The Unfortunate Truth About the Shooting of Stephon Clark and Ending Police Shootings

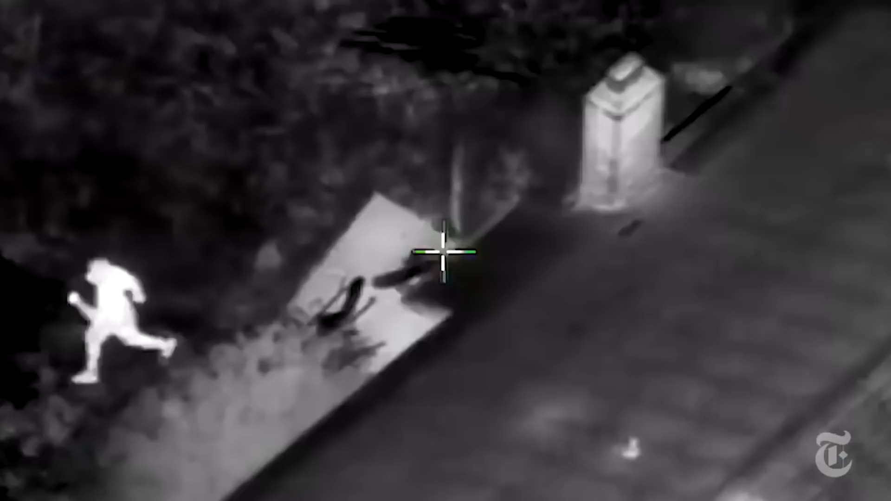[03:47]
What we saw is a young man engaging in some suspicious activity.
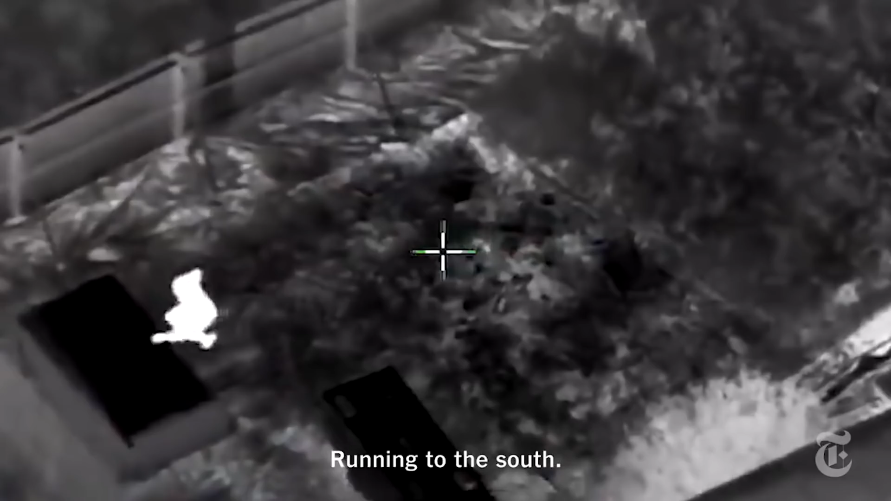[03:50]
Running through yards, looking into parked car windows, and jumping over fences.
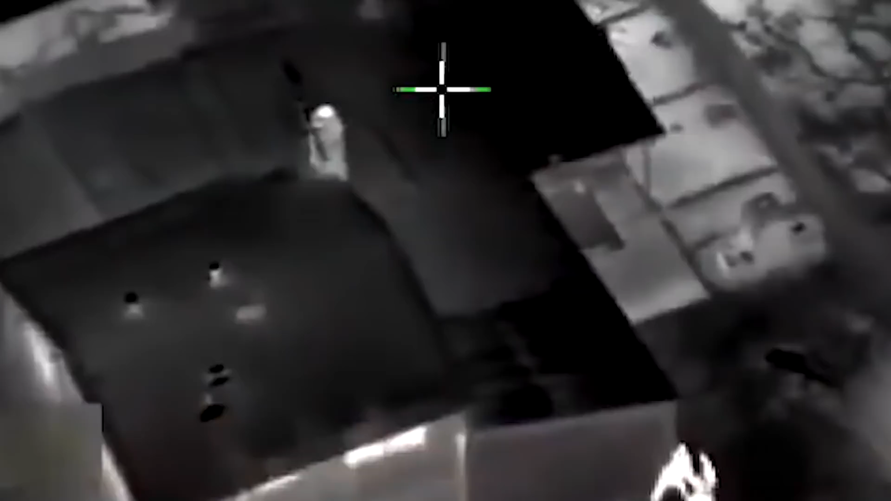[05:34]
From the thermal video, it does seem that Clark was moving towards the officers who were at the corner of the house with their guns out.